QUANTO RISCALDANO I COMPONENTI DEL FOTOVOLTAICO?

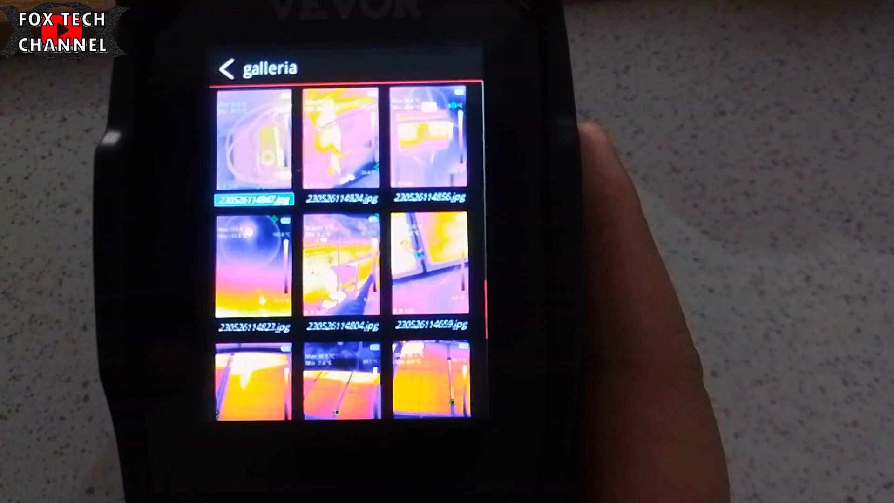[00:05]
parliamo di cosa della temperatura di un impianto fotovoltaico ma
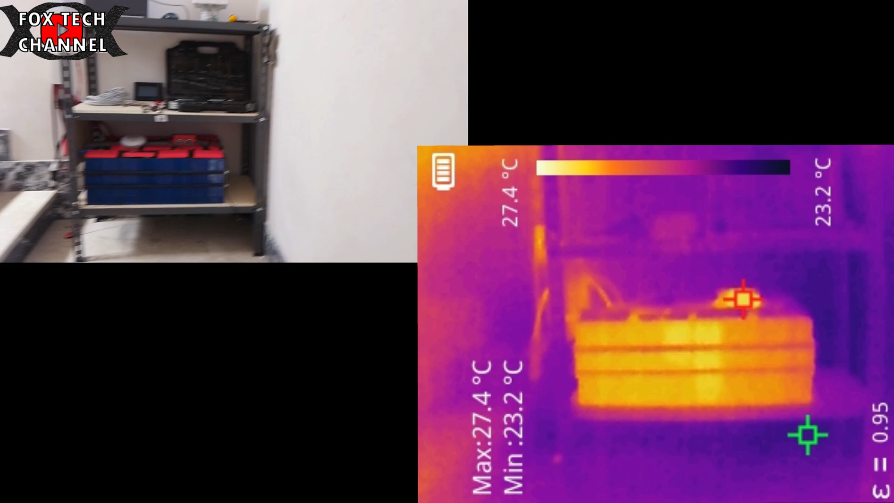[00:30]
On screen: max 27.4°C, min 23.2°C, scale top 27.4°C, scale bottom 23.2°C
serve se vi può interessare trovate link con sconto riservato ai miei fans ragazzi come vedi questa è la foto perché questa
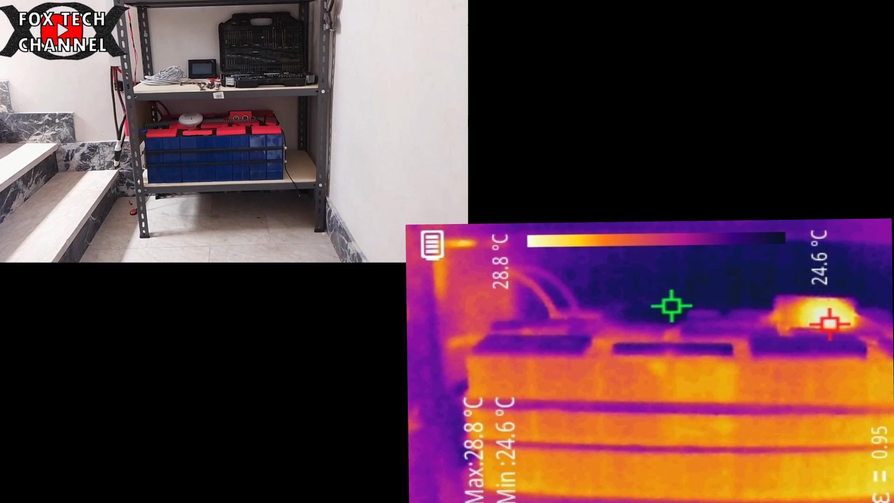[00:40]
On screen: max 28.8°C, min 24.6°C, scale top 28.8°C, scale bottom 24.6°C
termocamera scatta fotografie in tempo reale a un grilletto
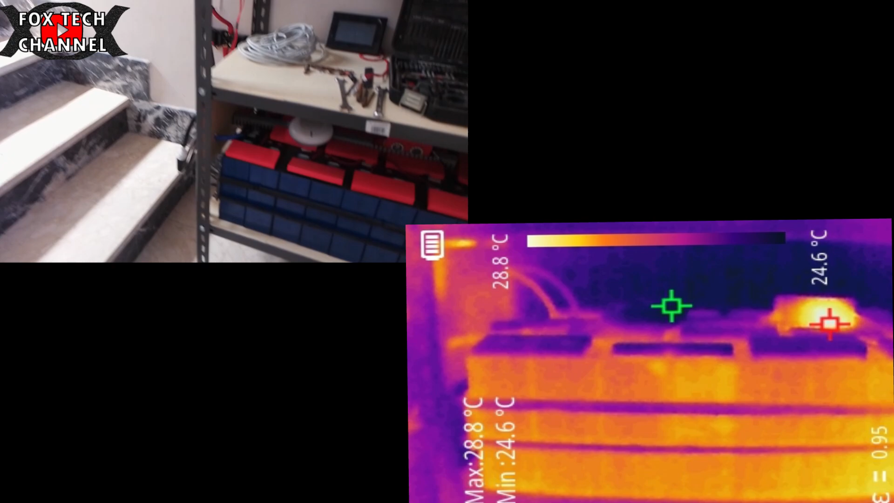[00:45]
On screen: max 28.8°C, min 24.6°C, scale top 28.8°C, scale bottom 24.6°C
e come vedi la batteria analizziamo con l'aumentare della
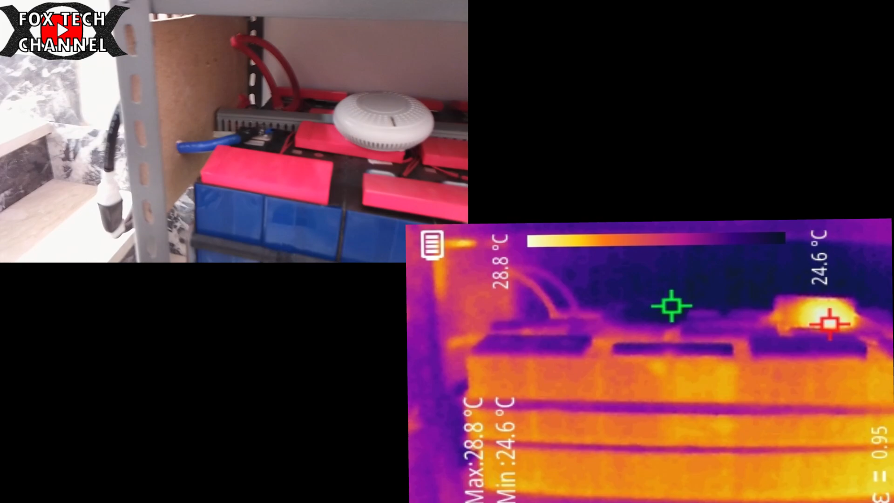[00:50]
On screen: max 28.8°C, min 24.6°C, scale top 28.8°C, scale bottom 24.6°C
temperatura ambiente quanto si innalzeranno le temperature delle
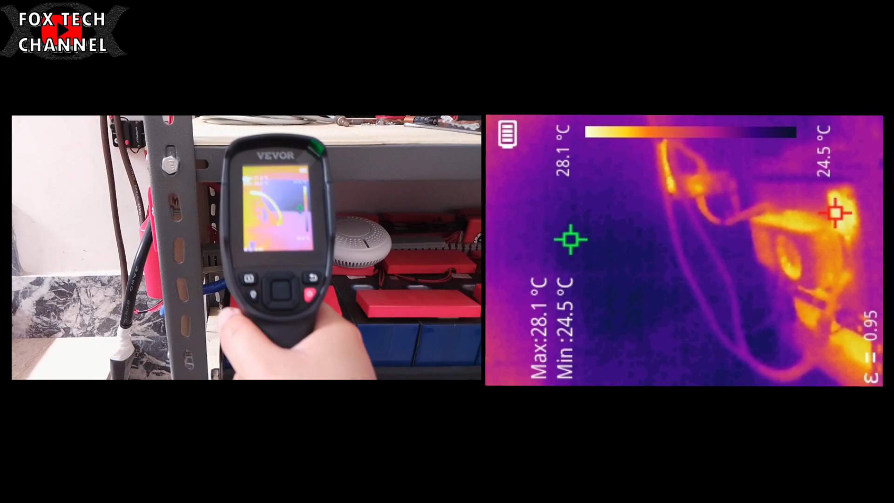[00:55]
On screen: max 28.1°C, min 24.5°C, scale top 28.1°C, scale bottom 24.5°C
varie componenti del mio impianto fotovoltaico qui sto controllando
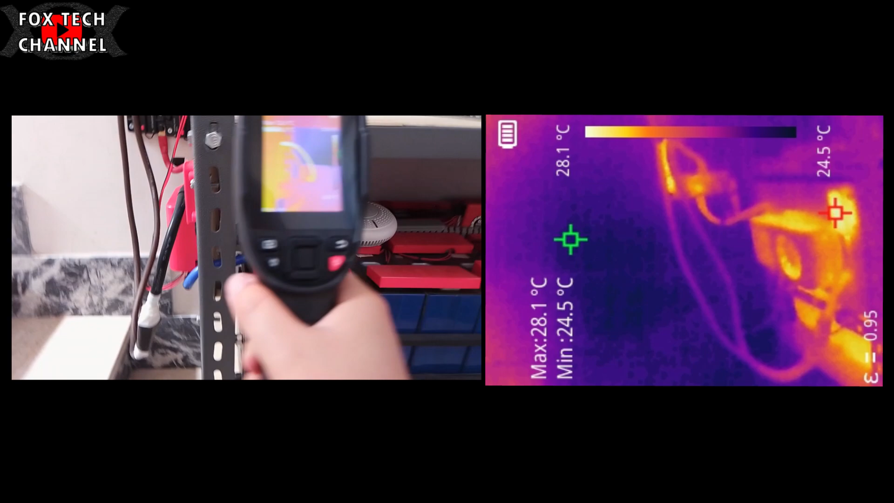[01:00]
On screen: max 28.1°C, min 24.5°C, scale top 28.1°C, scale bottom 24.5°C
le temperature dei cavi delle celle della bms dei
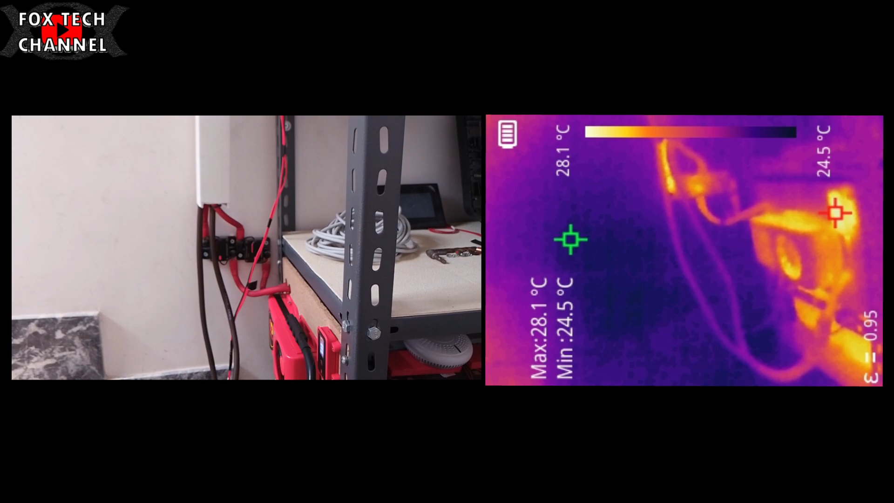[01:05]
On screen: max 28.1°C, min 24.5°C, scale top 28.1°C, scale bottom 24.5°C
fusibili come vedi a destra c'è max 28
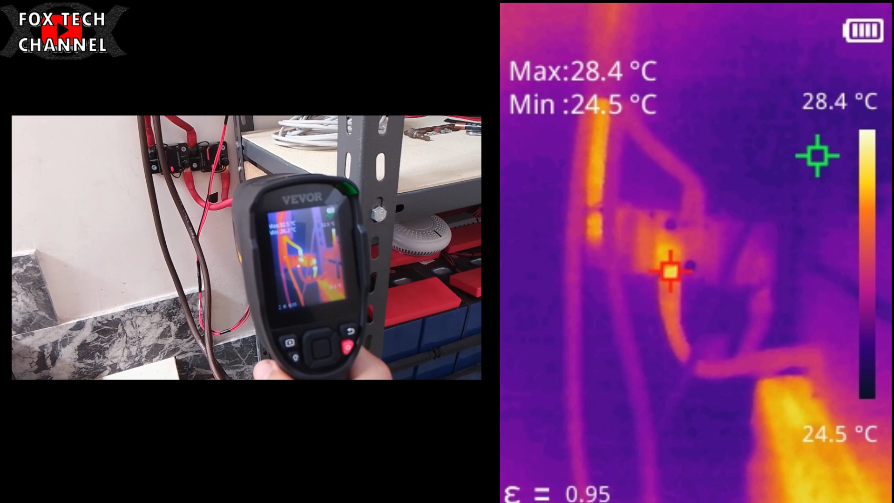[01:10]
On screen: max 28.4°C, min 24.5°C, scale top 28.4°C, scale bottom 24.5°C
minimo 24 e 5 come vedi c'è una scala cromatica dove i colori più brillanti mi indicano il calore
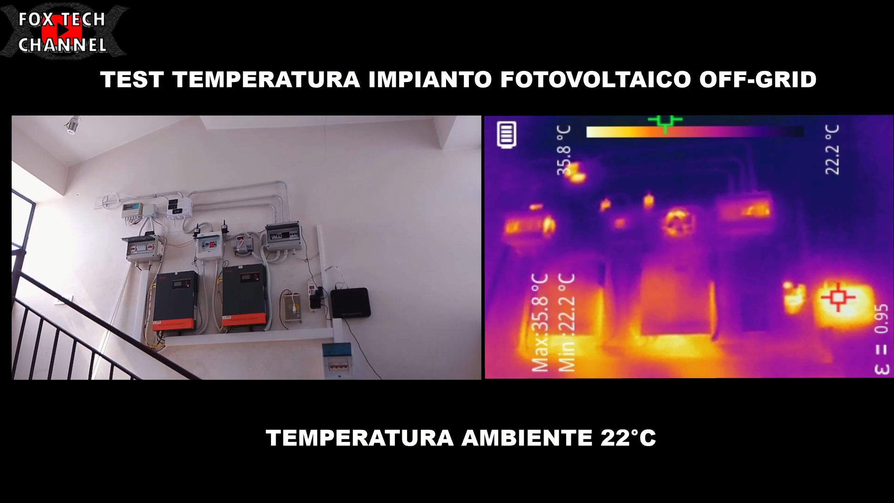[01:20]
On screen: max 35.8°C, min 22.2°C, scale top 35.8°C, scale bottom 22.2°C
più alto i colori più tenui più scuri indicano il freddo o basse temperature come vedi il mio impianto con
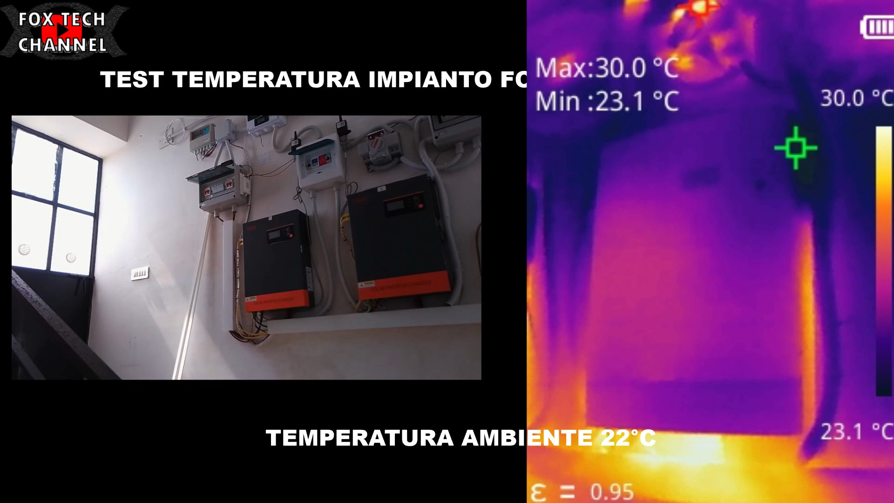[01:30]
On screen: max 30.0°C, min 23.1°C
tutto chiuso senza aereazione cioè col cancelletto chiuso
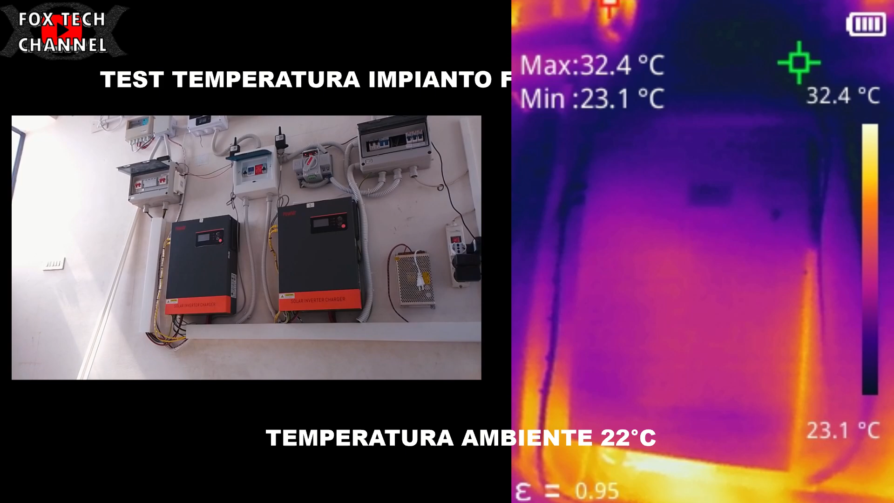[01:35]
On screen: max 32.4°C, min 23.1°C
non supera i 30 35 perciò la componente più calda e
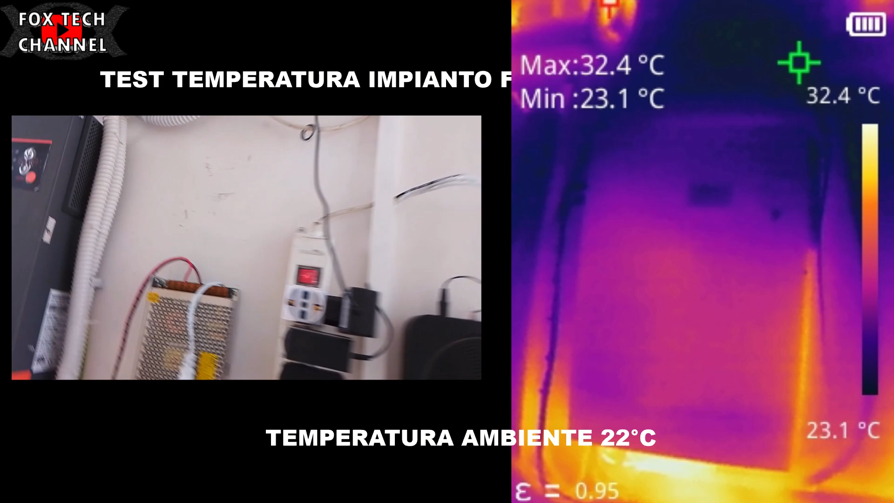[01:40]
On screen: max 32.4°C, min 23.1°C
intorno ai 35 gradi come vedi ora sono zoomato più vicino e arrivo anche a 38.8
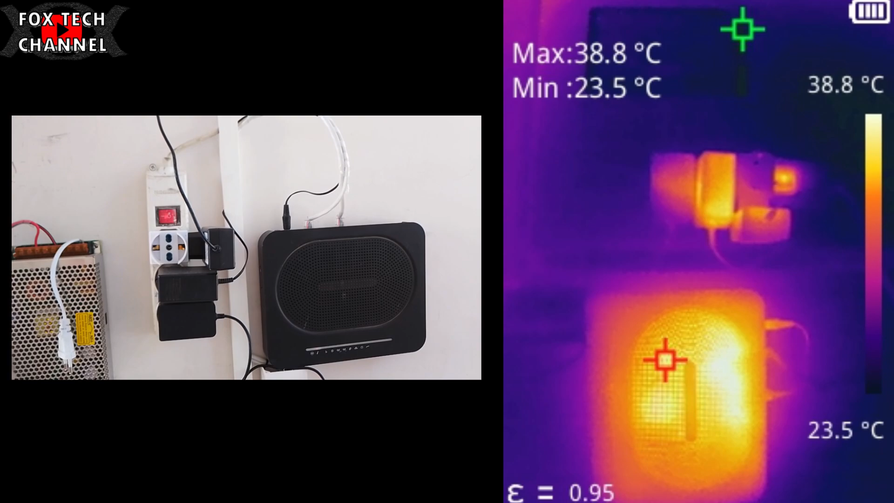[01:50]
On screen: max 38.8°C, min 23.5°C, scale top 38.8°C, scale bottom 23.5°C
gradi perché ragazzi perché più vicino di metti più è precisa
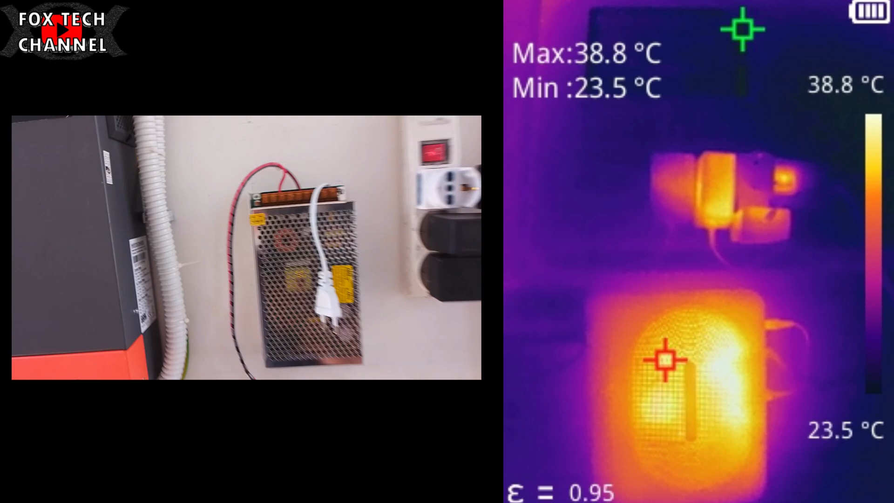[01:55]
On screen: max 38.8°C, min 23.5°C, scale top 38.8°C, scale bottom 23.5°C
la termocamera nelle impostazioni puoi anche settare
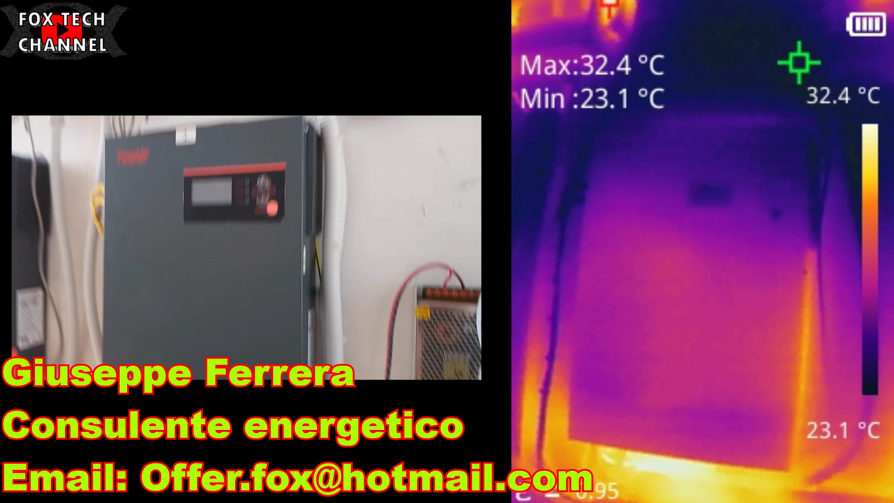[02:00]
On screen: max 32.4°C, min 23.1°C
la distanza di rilevamento così lei in maniera automatica si può autogestire io ce l'ho programmata a 50
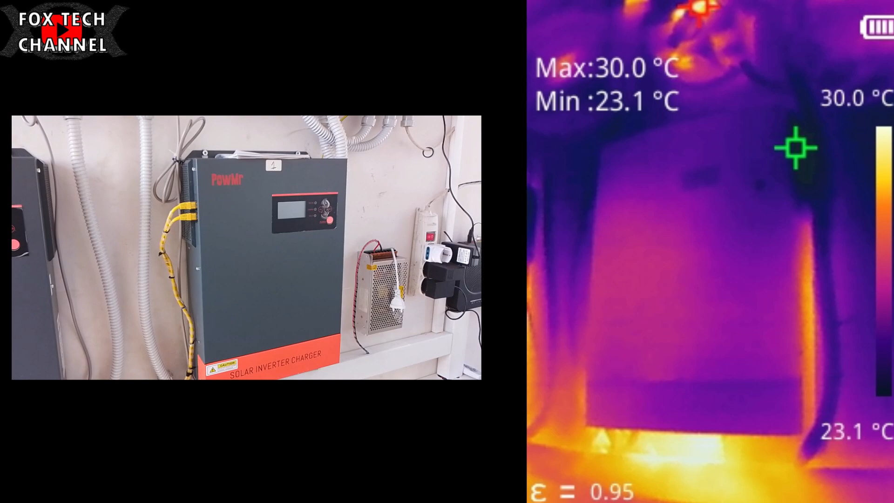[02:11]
On screen: max 30.0°C, min 23.1°C, scale top 30.0°C, scale bottom 23.1°C
centimetri perciò più lontano di 50 centimetri la misura viene un pochino sfalsata non esageratamente ma
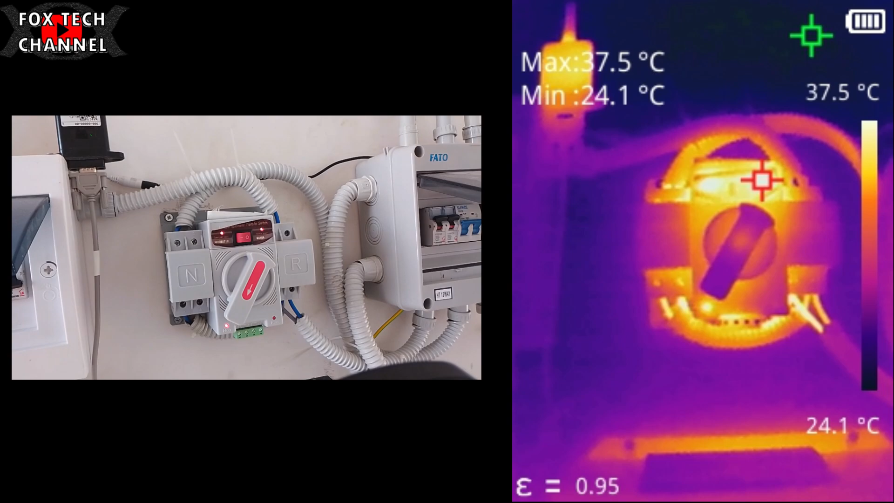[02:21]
On screen: max 37.5°C, min 24.1°C, scale top 37.5°C, scale bottom 24.1°C
un pochino sfalsata vedi 37 gradi 39 gradi